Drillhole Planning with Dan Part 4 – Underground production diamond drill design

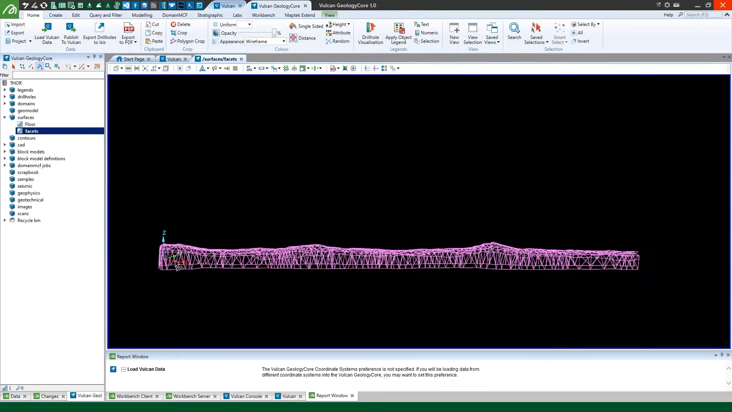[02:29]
but this time I will grab everything that is below my backs. So control X, then this one becomes my backs, I can remove that,
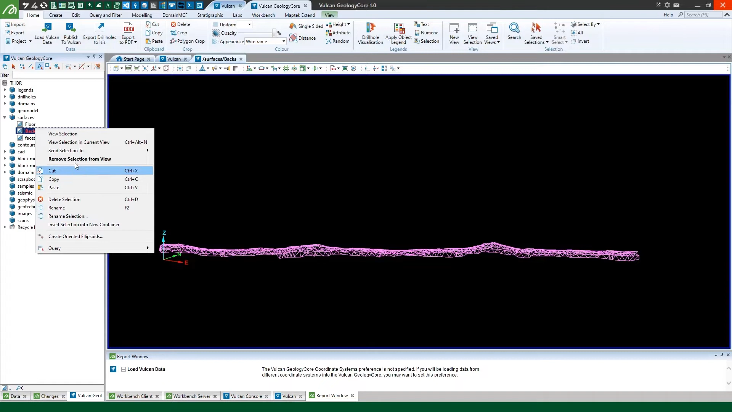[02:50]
load this one up, and then we can go in and I can remove the base.
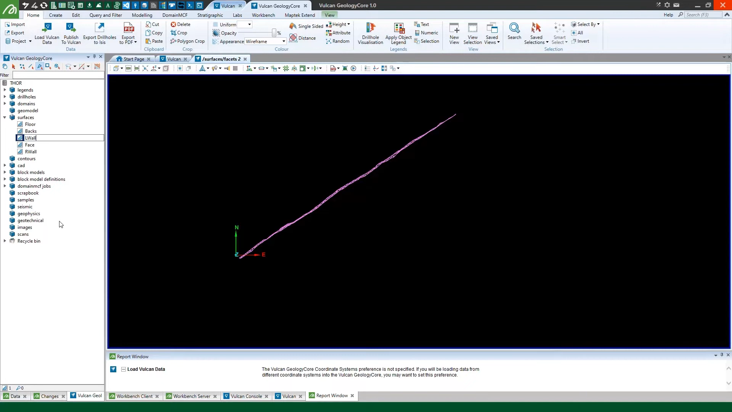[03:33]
that becomes my right wall. And then what we've got loaded is a left wall. Then I can use my publish to Vulcan option and pick all of those, add them in here, and I can publish those back out to Vulcan to use.
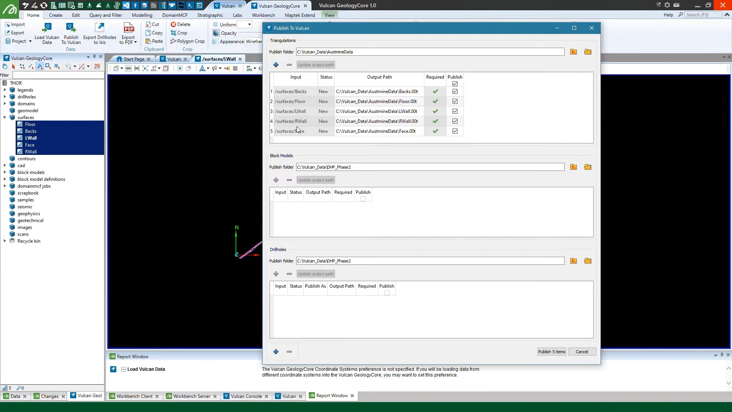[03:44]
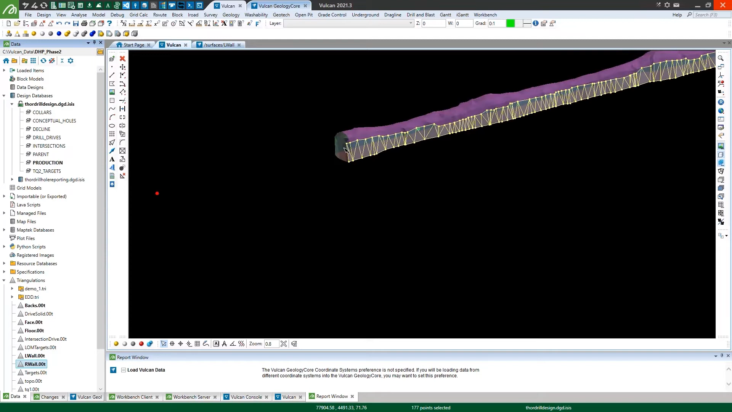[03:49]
All right, so now that we're back in Vulcan and we've got our individual surfaces, you can see we've got a single color point here.
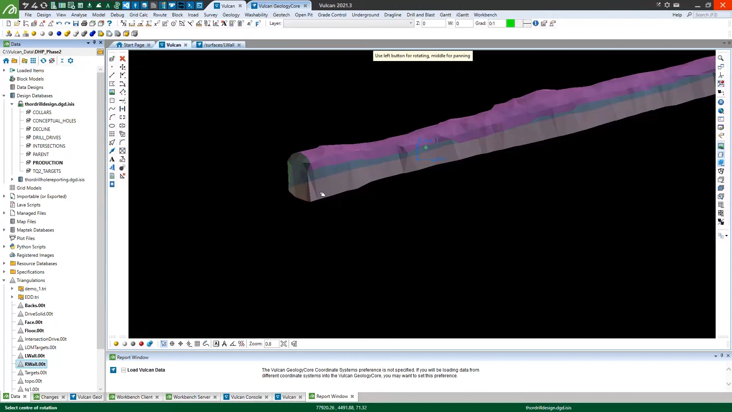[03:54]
Now that that might have been created from a line input previously where from a conceptual design
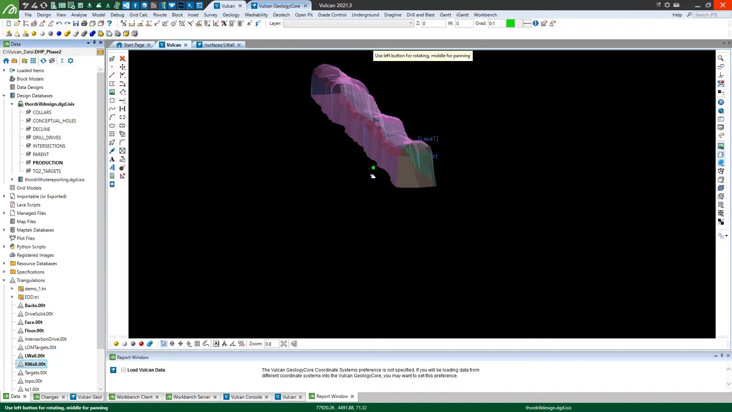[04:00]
and now the drive moved a little bit or the design changed after I did the original design. And those might be my original target points, right?